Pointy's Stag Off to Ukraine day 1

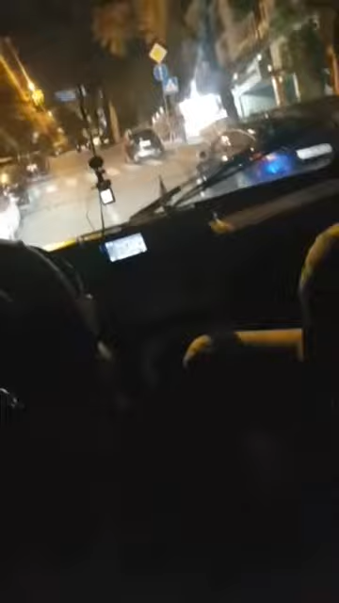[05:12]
I think he tried to go to second then. I think he might have been better to stay in first. This is a very steep hill with 26 bloke, 2019. One's luggage had to go in the hold and then they waited for him. But it's cool.